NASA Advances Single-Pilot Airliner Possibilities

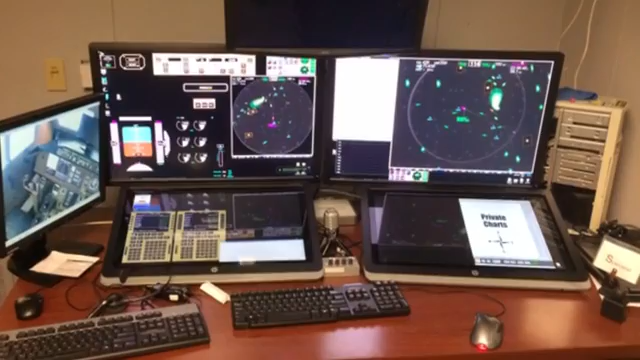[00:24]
NASA researchers explain. Let's show you here the super-dispatch mode.
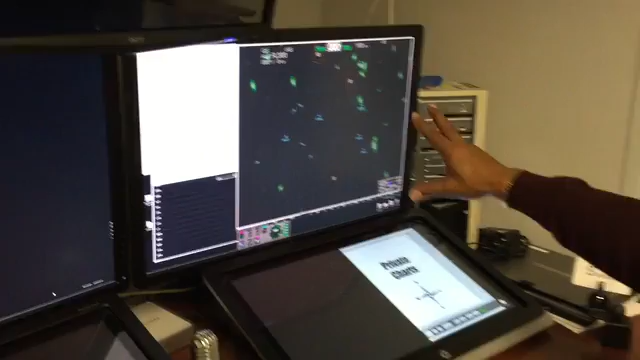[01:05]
and so they are looking at those aircraft and looking at their positions relative to their goal states and where they're going,
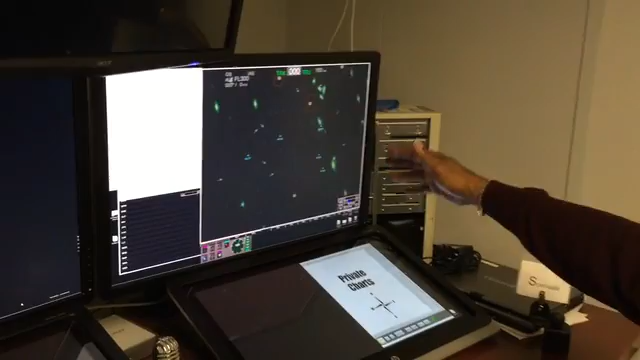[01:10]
what their requirements are, and if there are any modifications to their flight trajectories that need to be made, they can recommend those to the captain.
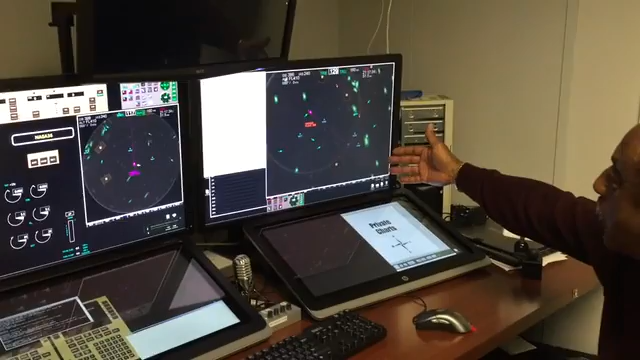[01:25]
So in the super-dispatch mode, we are able to actually look at individual aircraft, look at their actual flight trajectory, and determine whether that aircraft needs to, its route needs to be modified.
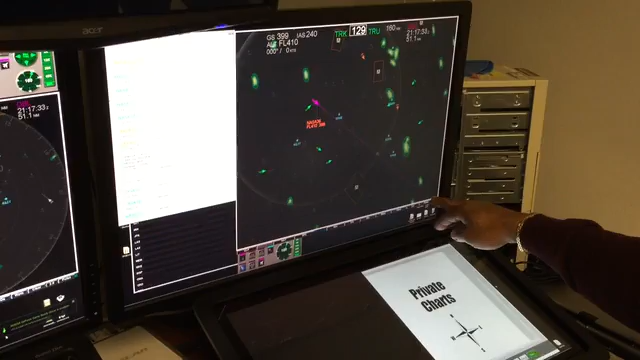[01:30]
And as you can see, this one is not going through any of the weather elements or the turbulence boxes, and so the flight plan does not need to be modified.
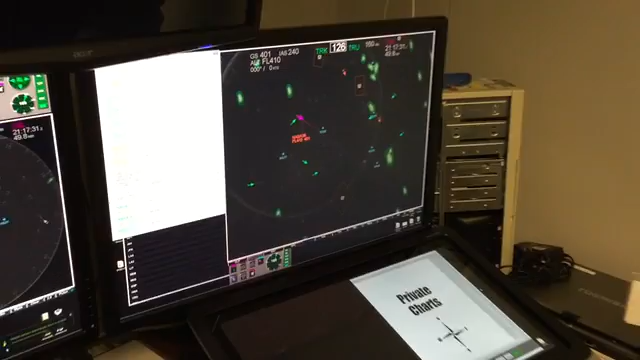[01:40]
But the super-dispatcher does have tools to allow them to be able to make those modifications. As you saw, I selected this aircraft from what's called the Air Traffic, Aircraft Control List.
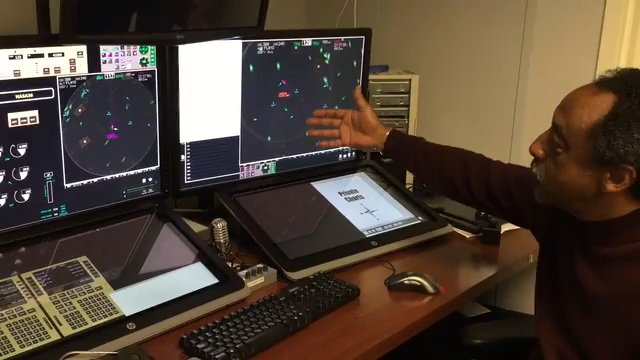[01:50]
This list is a list of all the aircraft with their particular information that the dispatcher can go in and look at and reference the aircraft,
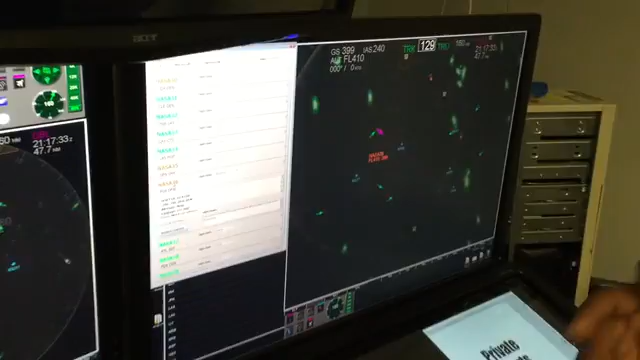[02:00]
talk to the captain about any of the requirements.
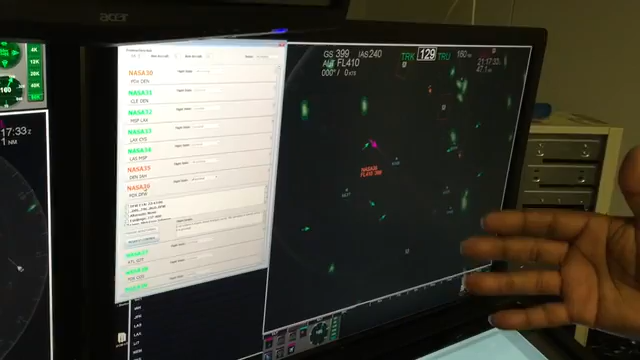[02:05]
Also, you can see the status of the aircraft. Green being normal, and then yellow or orange being in some sort of alerted mode or a pending mode. Once the super-dispatcher selects an aircraft, they can actually look at the flight controls for that aircraft. So we have the navigation display, primary flight display,
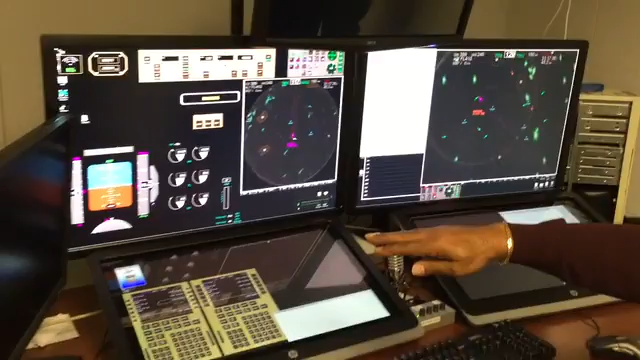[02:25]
fuel instruments, and the aircraft's MCP with all of the status.
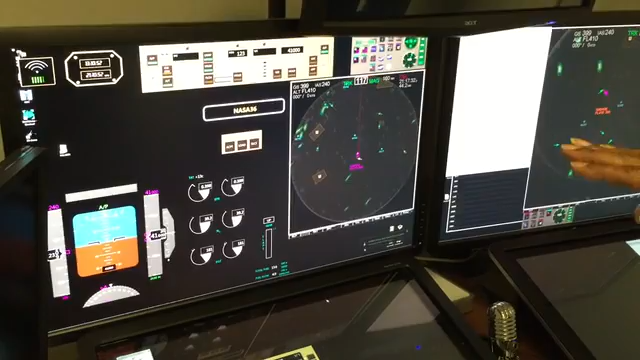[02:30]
The aircraft is now in LNAV and VNAV and flying in autopilot.